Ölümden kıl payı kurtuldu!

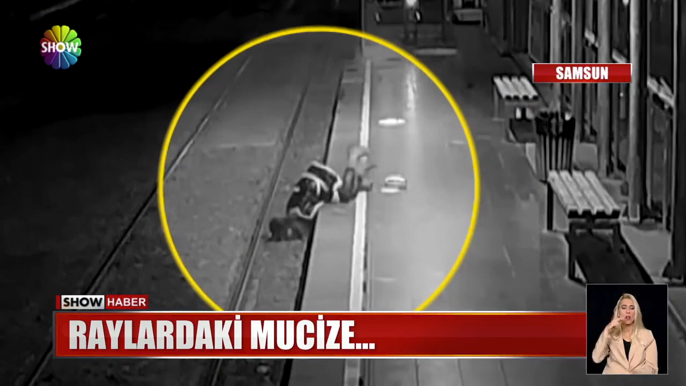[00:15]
Bir anda fenalaştı, raylara yığıldı, ezilmekten son anda kurtuldu.
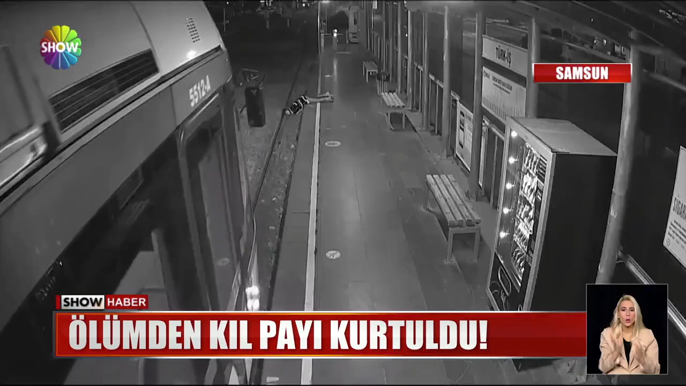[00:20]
Yaklaştığımda bir bayanın raylar üzerinde bayılmış olarak yattığını gördüm. Geçtiğimiz perşembe günüydü. Genç bir kadın akşam saatlerinde Samsun'daki tramvay istasyonunda bekliyordu.
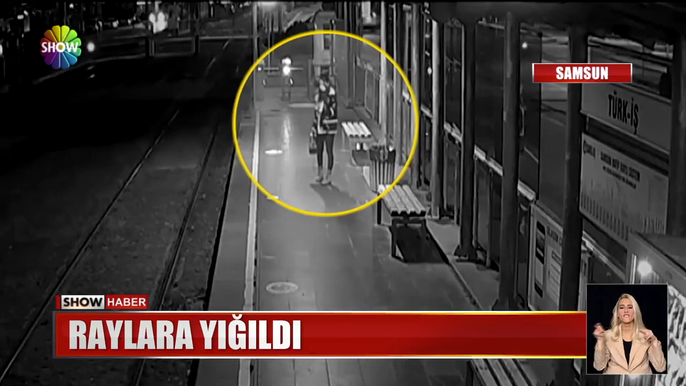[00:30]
Birden fenalaştı, ayakta kalmak için direndi ama başaramadı, rayların üzerine yığıldı.
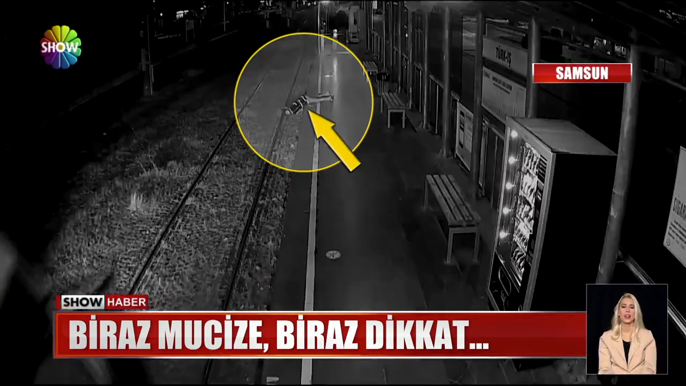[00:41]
Neyse ki tramvay sürücüsü dikkatliydi. Bayanın yanına geldiğimde bilinci çok yerinde değildi, kriz geçiriyor gibiydi.